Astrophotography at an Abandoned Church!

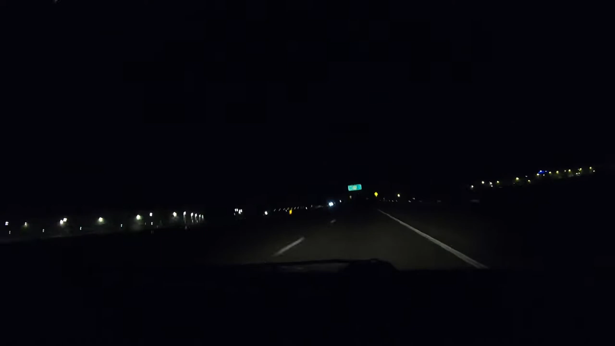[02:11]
We watched the lights go from thousands to hundreds to none. And suddenly we were alone in what felt like an endless void of darkness with not another human soul anywhere near. Eastern Colorado is truly something else.
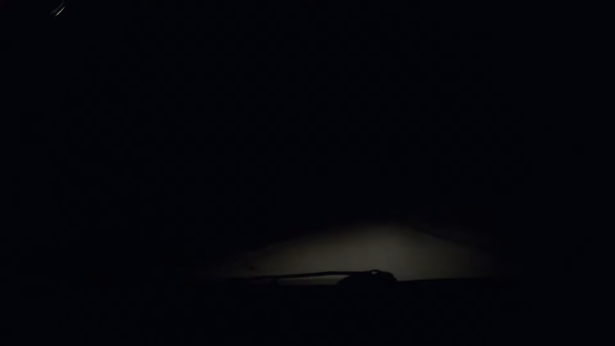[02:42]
And eventually the roads went from paved to dirt. And I could tell that we were getting close to the church.
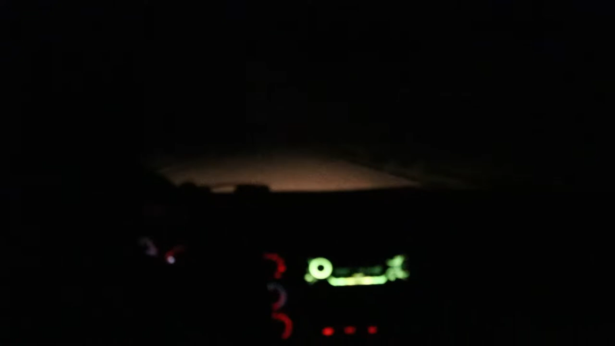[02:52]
And suddenly we saw a silhouette of it in the darkness and we had arrived. Uh, can you grab my camera from inside?